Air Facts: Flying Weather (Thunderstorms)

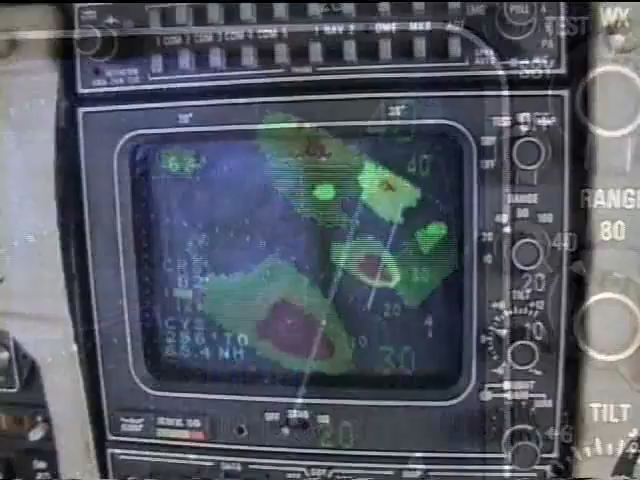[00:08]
The closer we get to the storms, the stronger they show on radar.
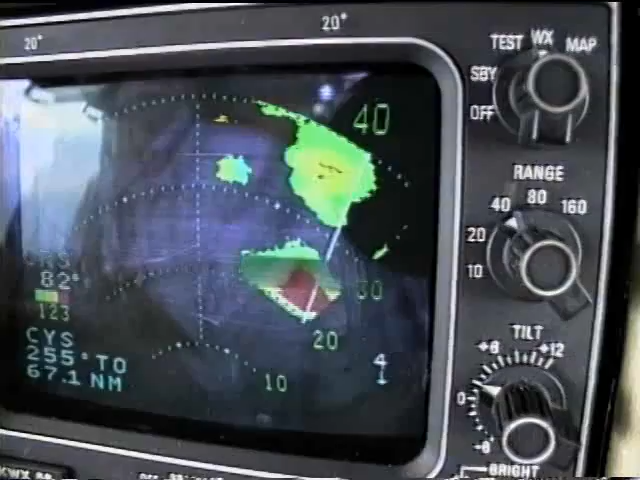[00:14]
Once inside 40 miles, this might be related to the storm intensifying. Outside that distance, the storm will appear stronger as it gets closer, even if the intensity remains the same.
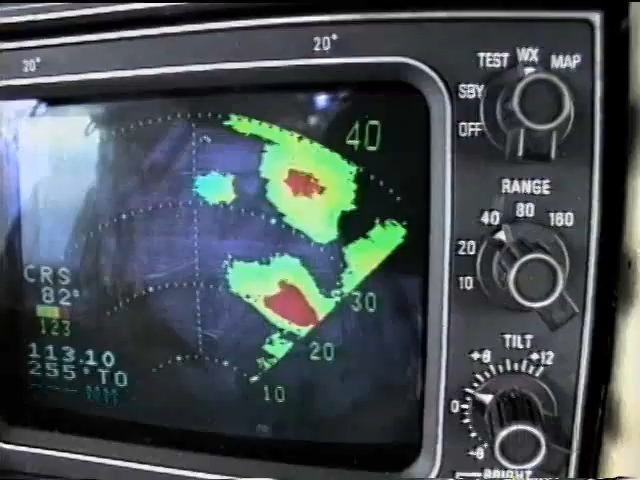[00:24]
As we draw closer, I want to stay 5 miles away from any rainfall per the guidelines.